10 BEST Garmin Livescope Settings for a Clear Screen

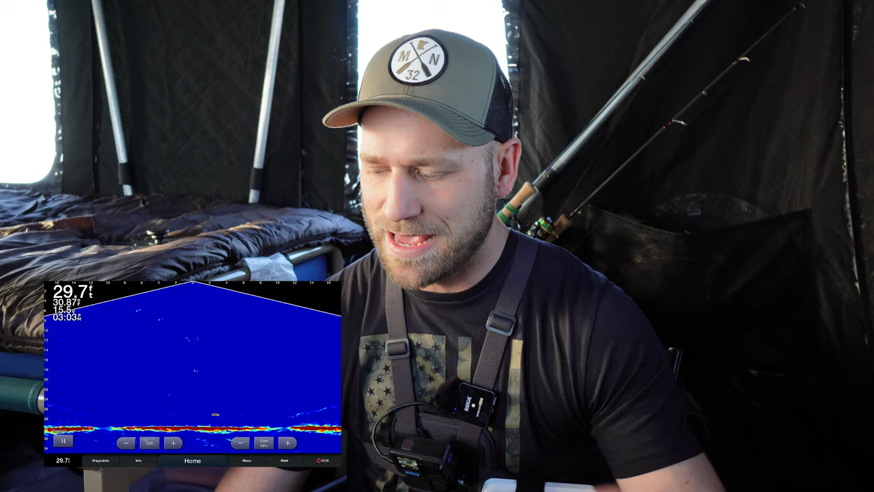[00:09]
I'm going to show you exactly how I dial my unit in,
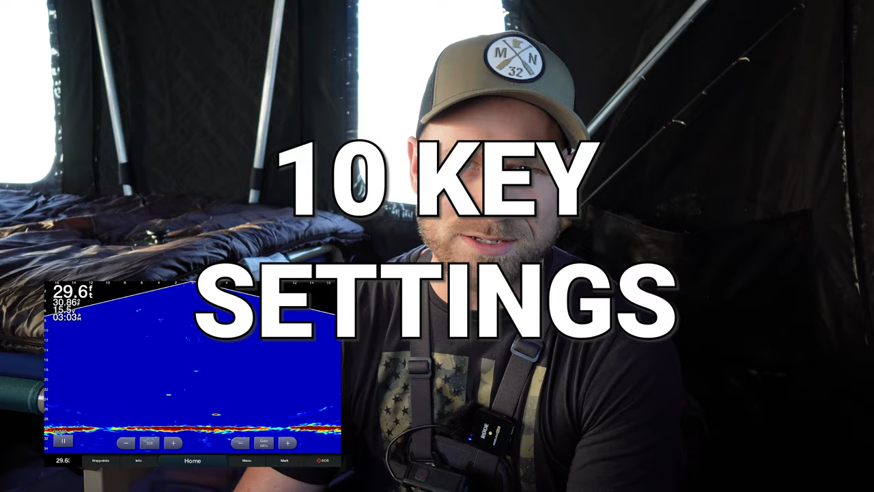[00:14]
the standard settings that I start the day with and then how I adjust throughout the day to keep that really clean and clear screen.
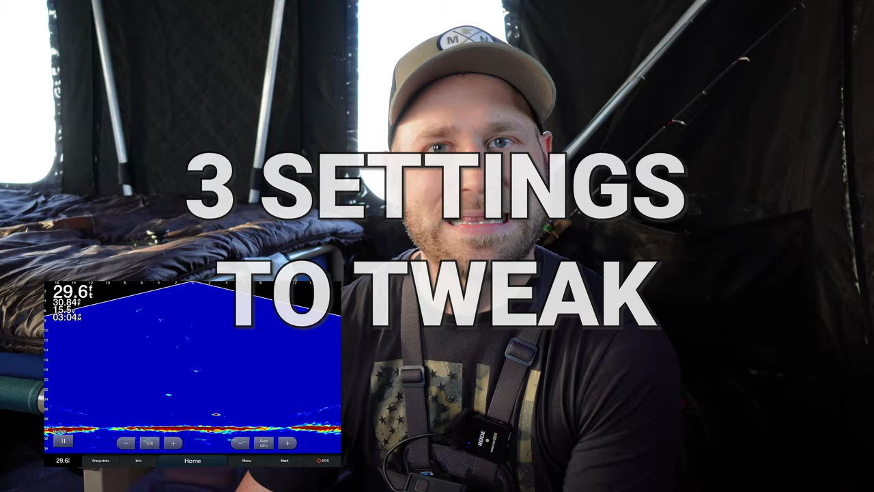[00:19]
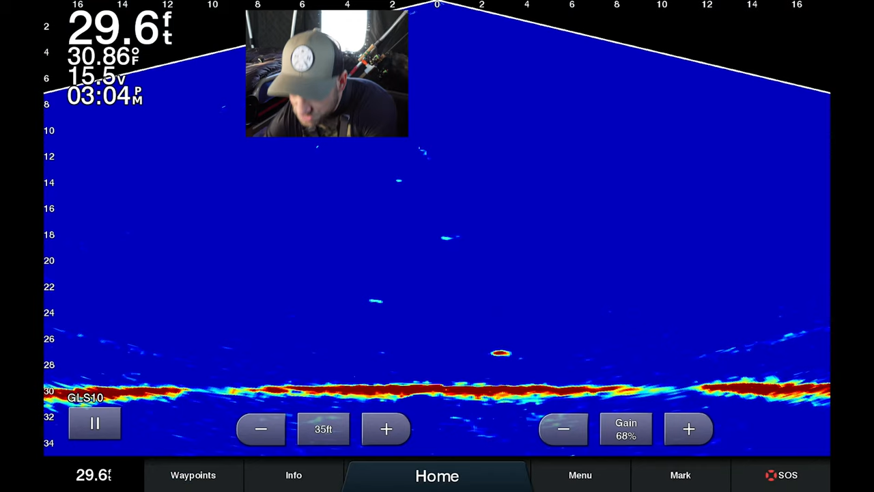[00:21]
On screen: depth 29.6 ft, water 30.86°F
So what you can see on my screen here is I'm at 29.7
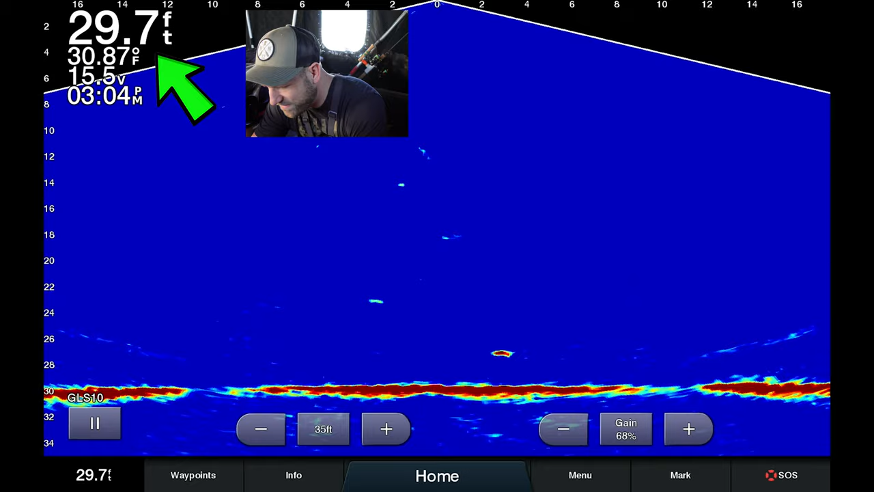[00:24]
On screen: depth 29.7 ft, water 30.87°F
feet of water right in the middle of the screen a couple feet off the bottom. This is my jigging rod right now. I've got just a small jig down there with a minnow head and then on the left what you're going to see here is a jig and a minnow that I have a little bit higher up in the water column. Stuff that you see directly below me on the screen here those are small fish at about 16 feet down.
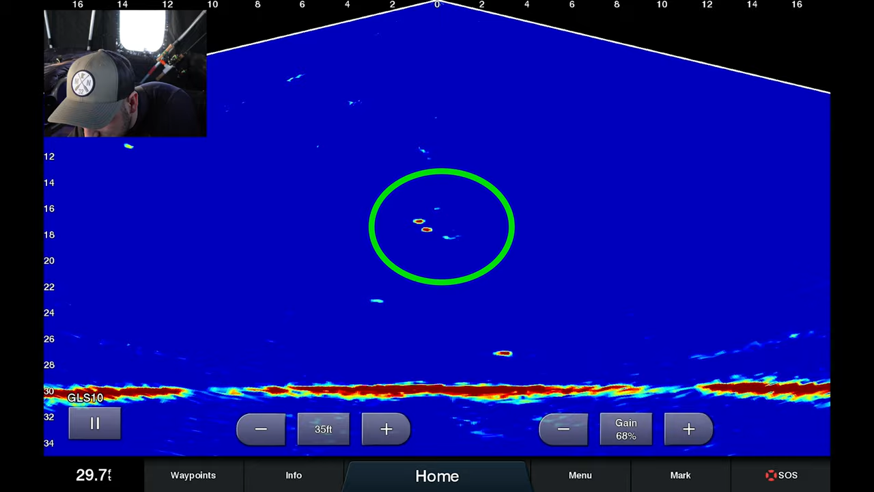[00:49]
So here's the settings that I use. If I start at menu the gain so I usually keep my gain around 65% and
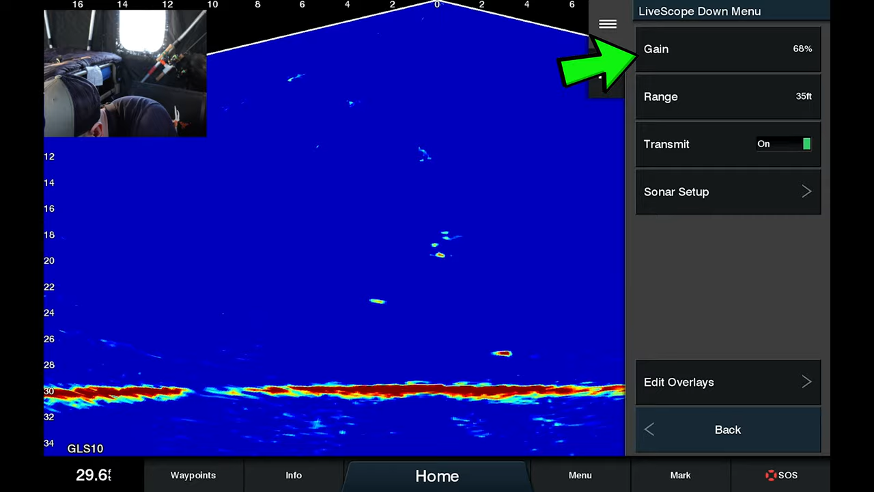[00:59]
then what I do is I really like the adjustments on the screen. Right now you can see I'm at 68. I could actually probably back this off down to 66% right now just given that I can see both of them. That's step number one. Adjust your gain so you can see both of your baits pretty
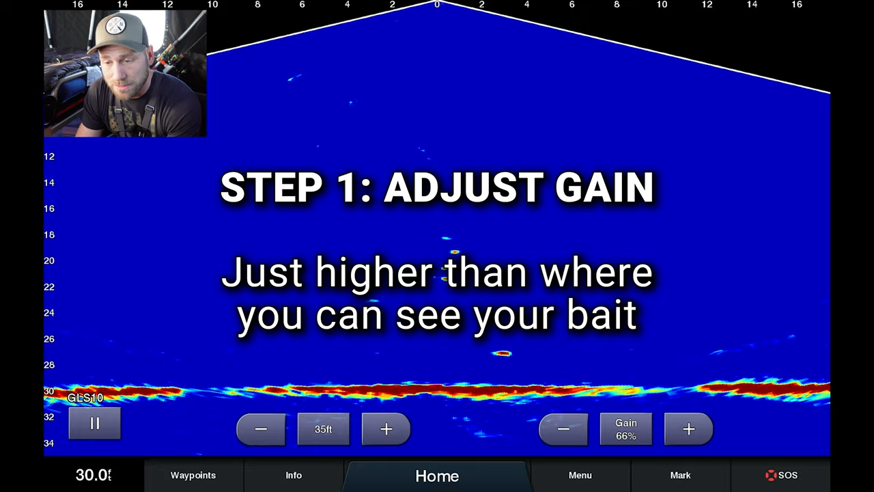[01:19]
clearly but you don't want them to be over blasted because then you get a lot of screen clutter as well.
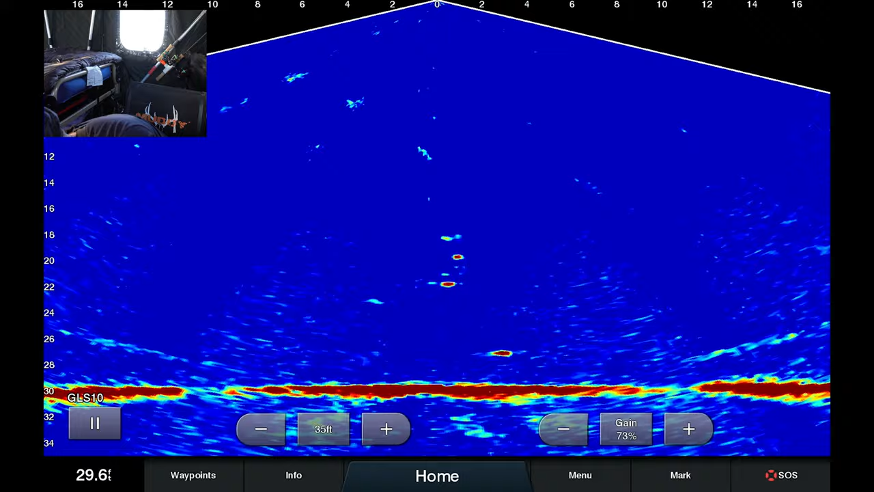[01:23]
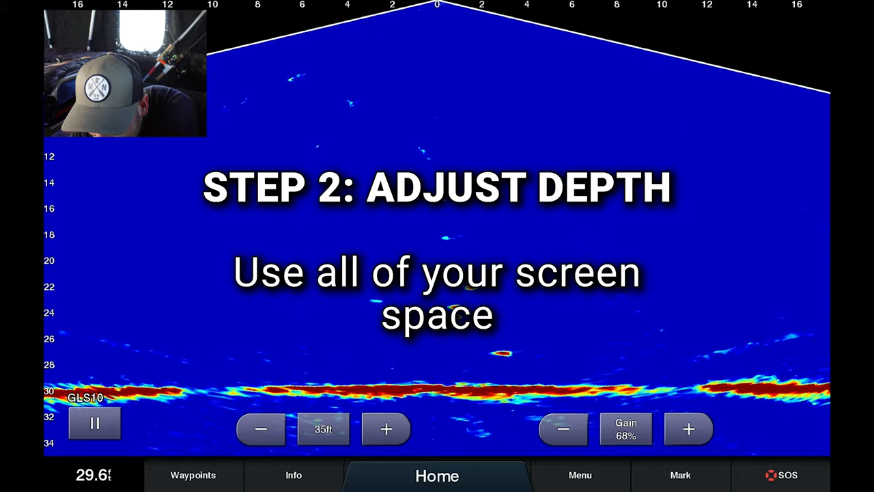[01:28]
Number two what I do for my depth setting is I try to make it so that the floor of the
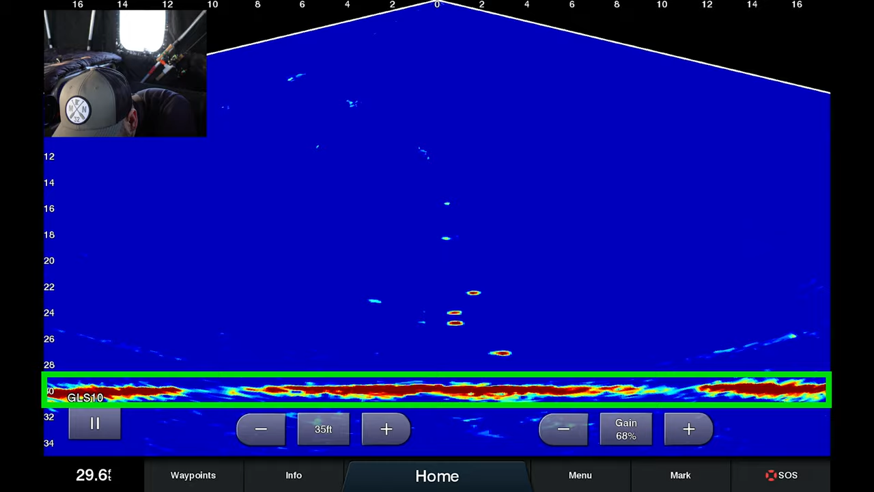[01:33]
water column is just above my settings on the bottom of the screen.
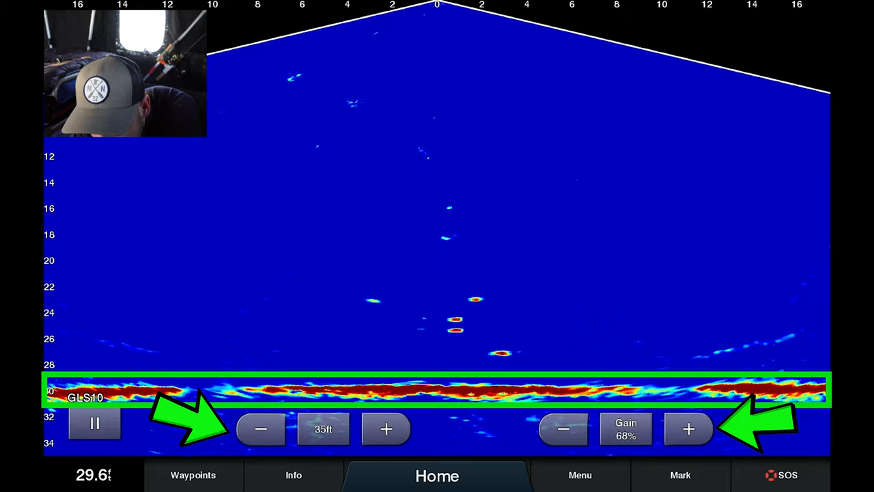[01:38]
Some people will hide those. I like them on the screen so I can adjust them. So 35 feet with where I'm at right now actually works out pretty dang well. So the next setting if you go to menu, sonar setup, appearance, the color scheme that I really like is blue.
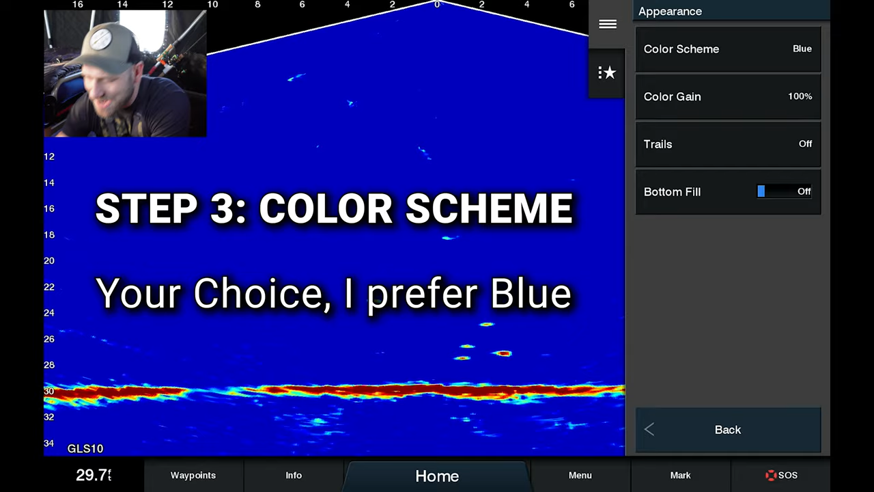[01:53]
I find that you can see the most difference in the colors with the blue setting.
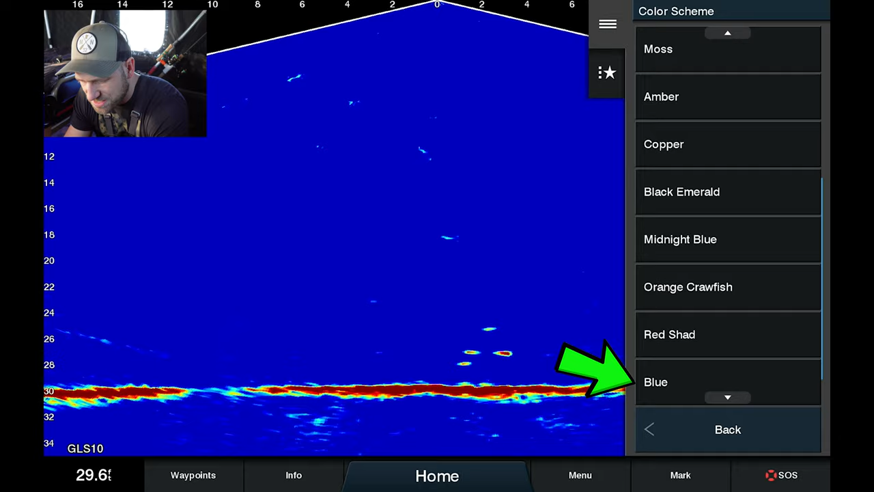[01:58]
A lot of people use amber. I'm not a fan of it. With the amber color scheme it's a little bit harder for me to really quickly and clearly identify different objects but you will be
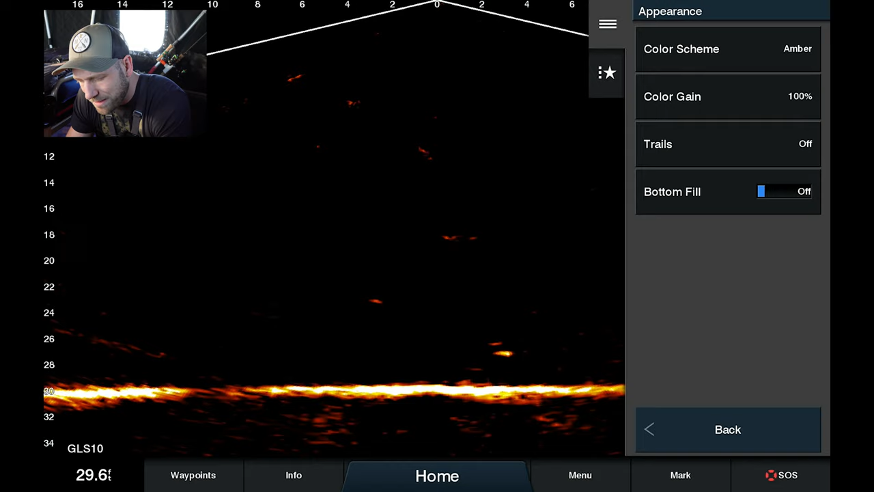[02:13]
able to see more detail in a specific fish if you have it dialed in and you're on amber but my go-to is if you scroll down to get to the blue.
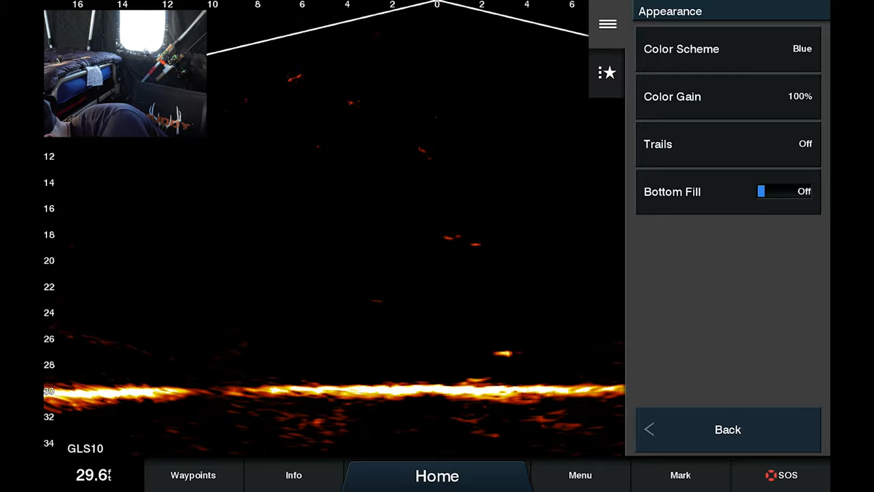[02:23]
Color gain you can see I have cranked to 100%.
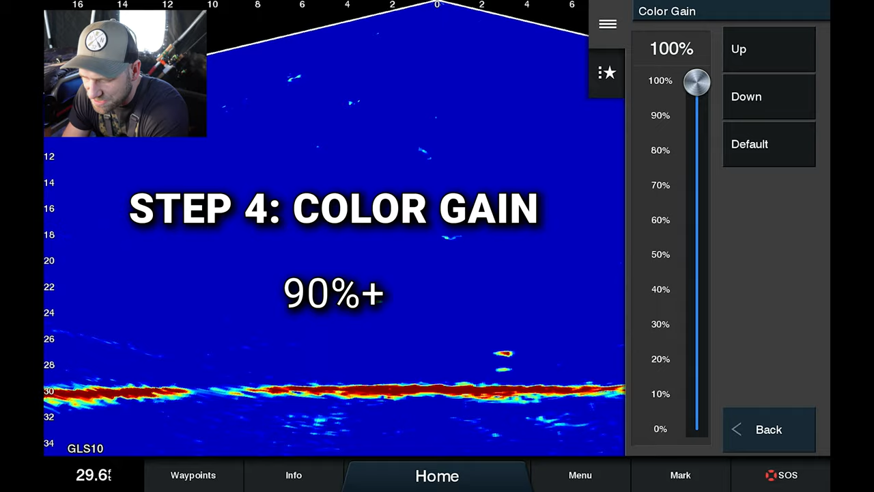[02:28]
I fluctuate this anywhere between 95% and 100%. You can see if I go down what the difference is there. There's not a ton right now but if I crank it up to 100% that's where I like it right now.
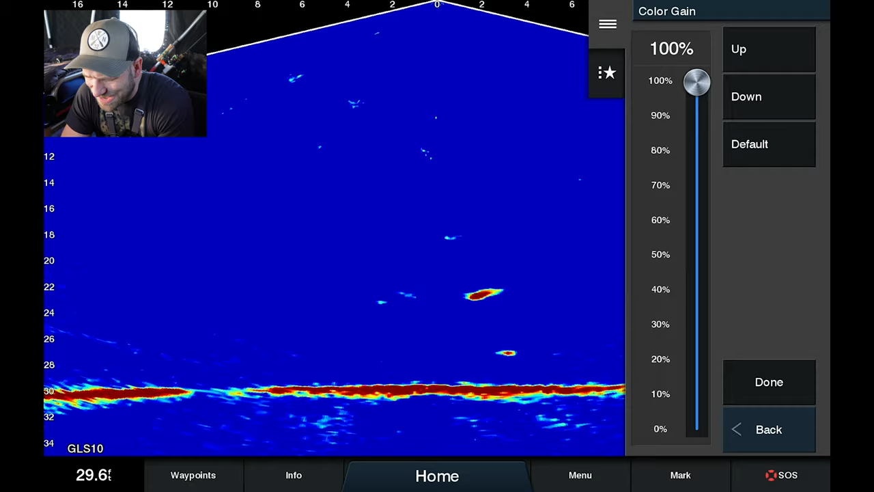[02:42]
The reason why I like it at a higher setting is because it allows me to have my gain lower while still being able to see my baits.